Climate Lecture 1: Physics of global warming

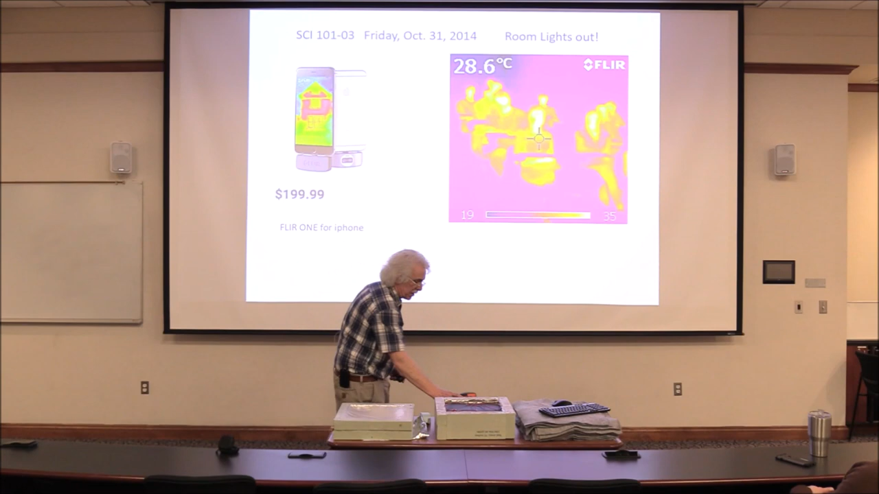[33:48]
On screen: spot 28.6°C
and there's that photograph there I took with this infrared camera back in 2014 of a class when we turned out all the lights, and we just looked at the radiation emitted by human bodies, my students, sitting in the room. And you can read the temperature.
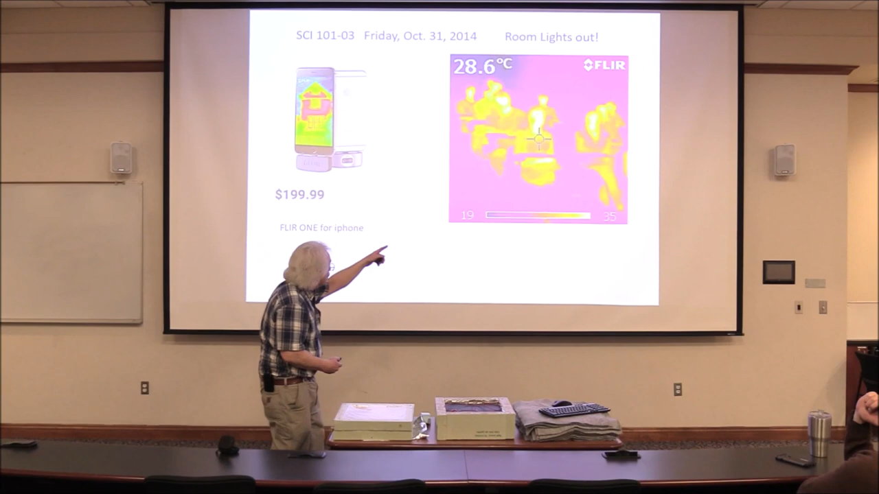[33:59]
On screen: spot 28.6°C
So for example, at the core right there, the temperature right there was 28.6 degrees.
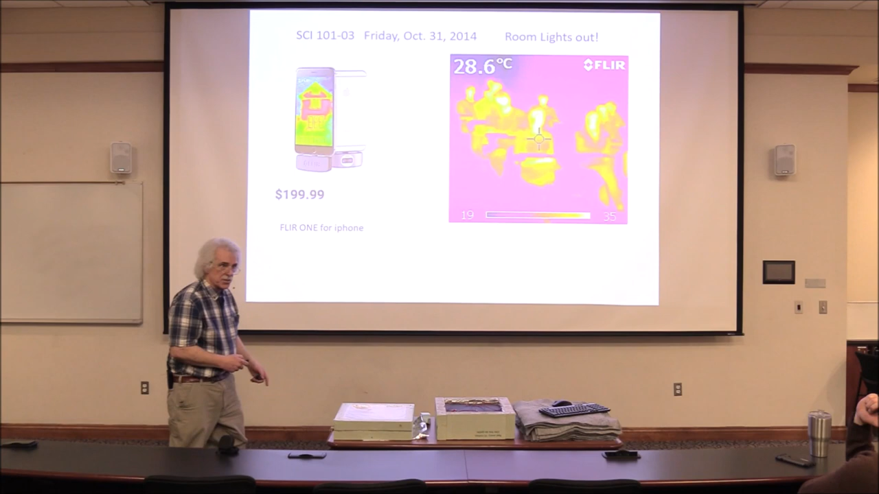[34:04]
On screen: spot 28.6°C
If you know that formula, and you program that formula that Mr.
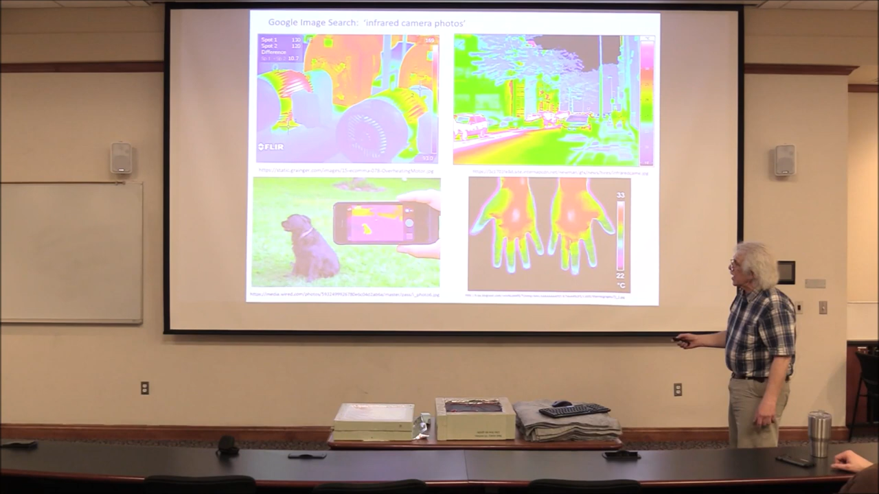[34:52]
And you can look at city scenes. You can look at how the temperature in your hand varies. And here's a picture of a dog taken with either FLIR-1 or a competing camera. And you can see the scene in infrared. So let's look at the sun's emission now.